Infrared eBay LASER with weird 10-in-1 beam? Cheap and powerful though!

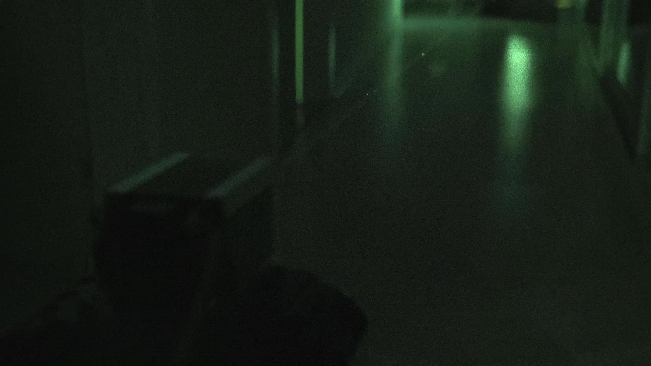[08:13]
Shouldn't a 1 watt beam be more visible? Time to find out how strong this laser is.
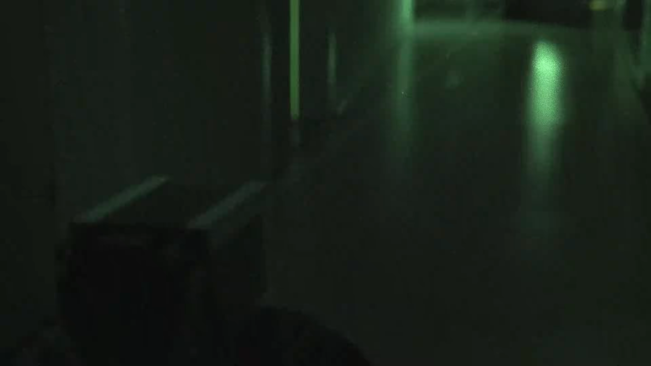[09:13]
Well, longer wavelengths like red and infrared easily pass through air with little scattering.
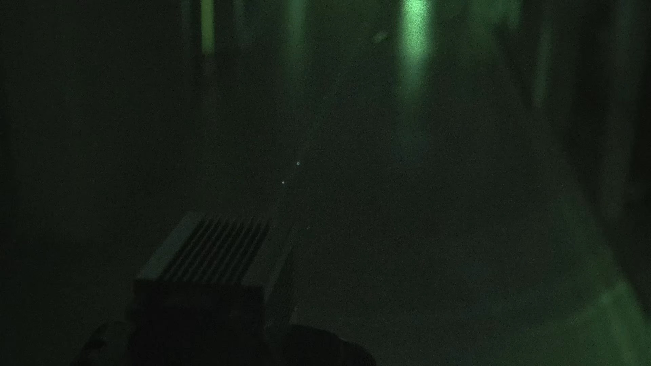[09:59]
Very little of the infrared light is scattered into the camera seen from the side or behind.
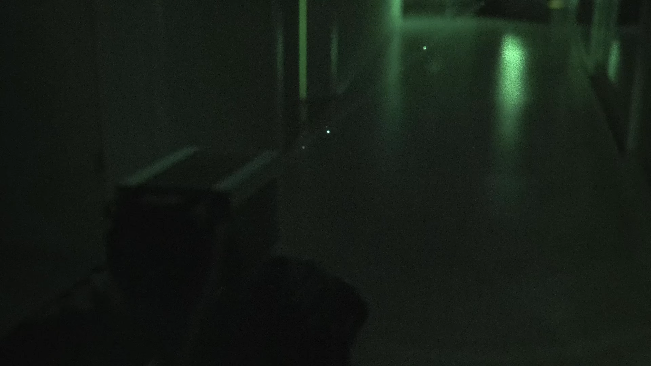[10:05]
The laser just has the wrong, too long wave length to be noticed from the side in pure air.
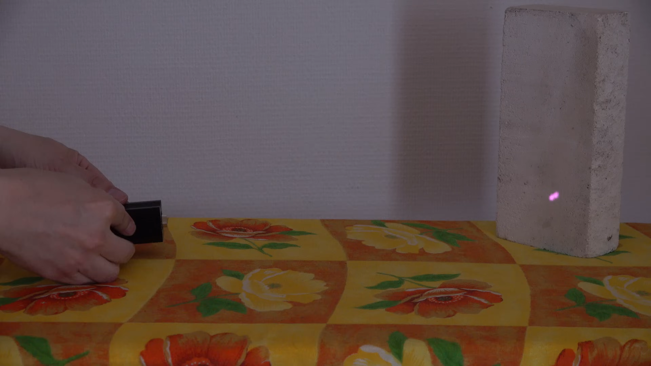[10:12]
Another reason for its low visibility to the camera is how the 1.2 watts of energy
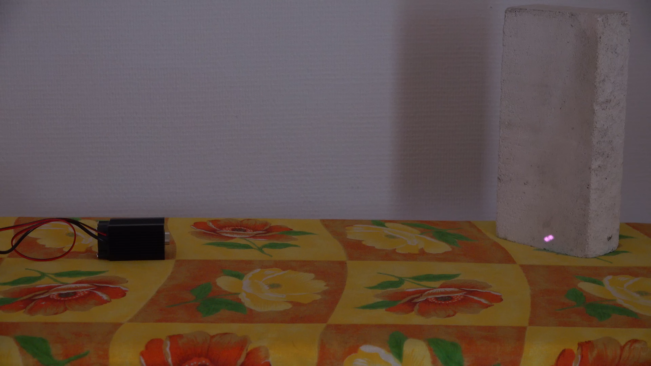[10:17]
is not packed into one tight and intense beam.
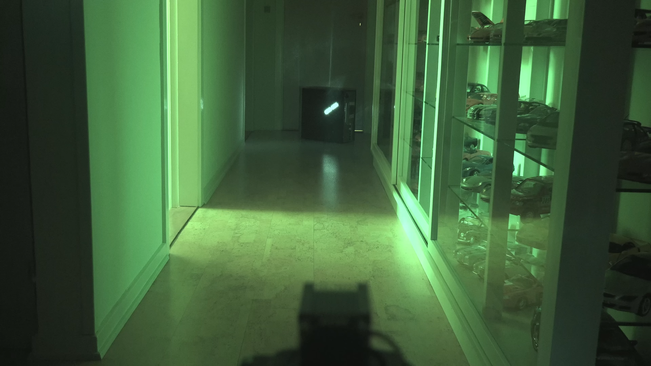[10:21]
You may have noticed the beam is quite wide. And if I focus the beam, it turns out to be not just one single beam of light.
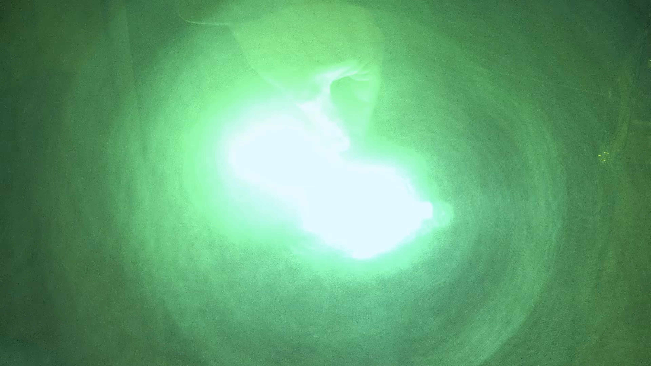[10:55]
To me, it looks more like a multi-emitter diode with 10 emitters in two groups of five.